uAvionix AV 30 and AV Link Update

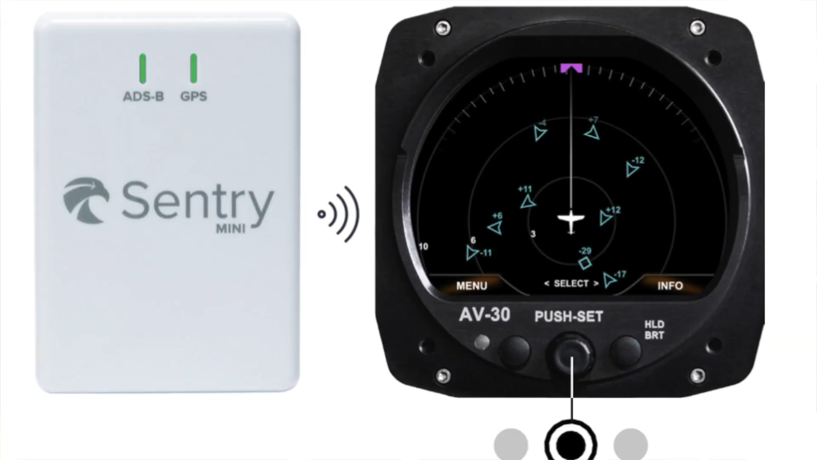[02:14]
It also allows the information from your AB30 to go back out to your EFB software.